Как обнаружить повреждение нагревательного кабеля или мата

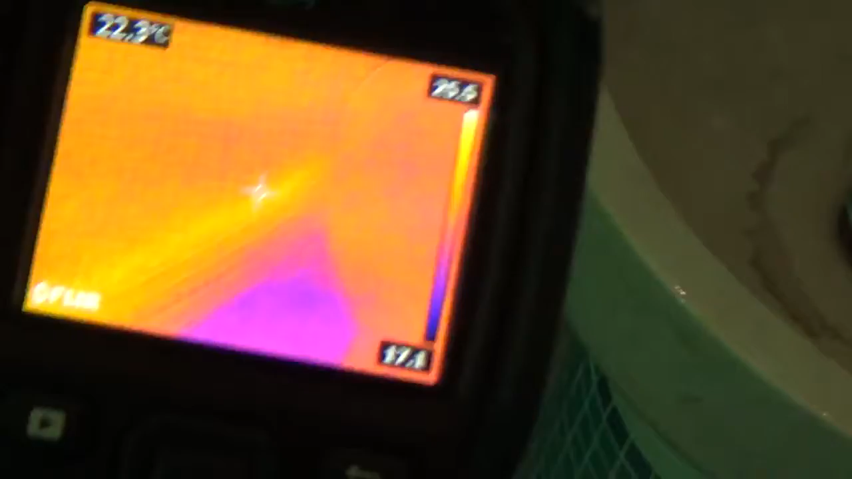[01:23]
Вот так начинается линия кабеля. Идет по сидушке.
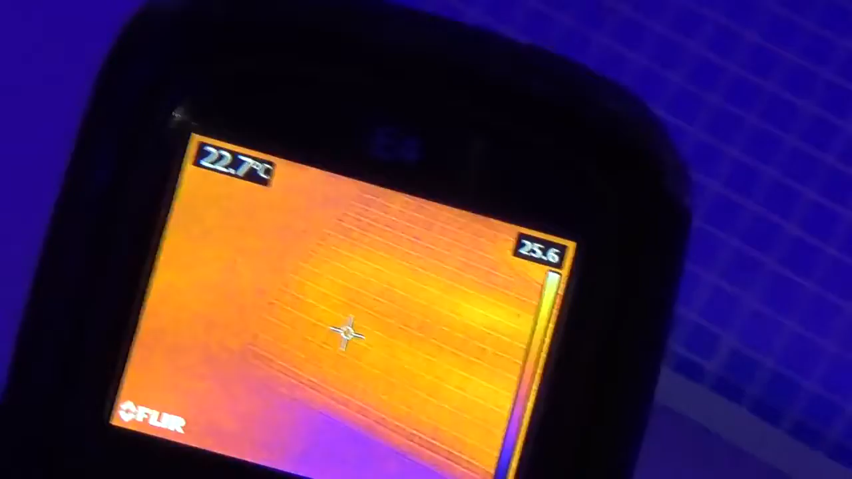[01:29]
On screen: spot 22.7°C
Делает поворот. И здесь заканчивается, где стоит изолент.
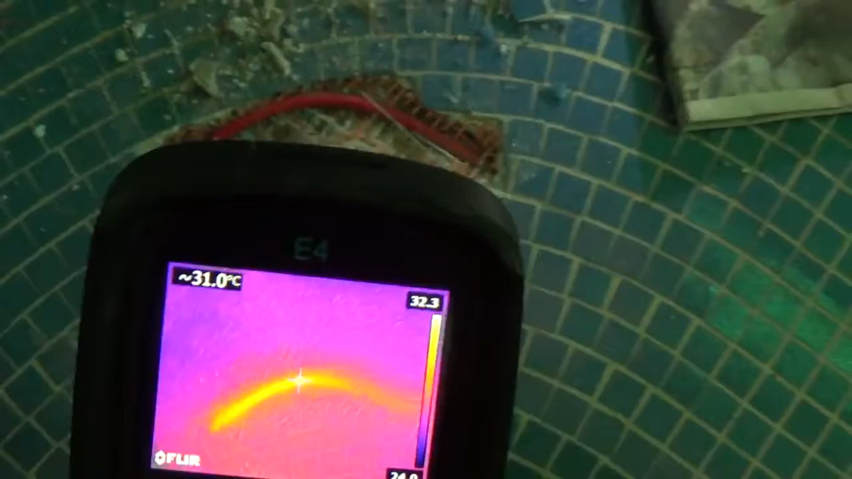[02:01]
On screen: spot 31.0°C
Видно, что доходит до какой-то части кабеля. Именно нагрев.
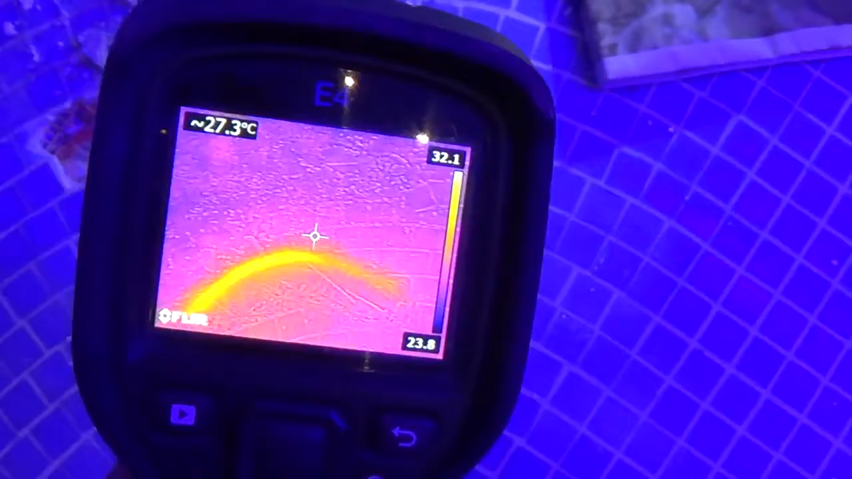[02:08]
On screen: spot 27.3°C
Дальше уже кабель имеет внутреннее повреждение.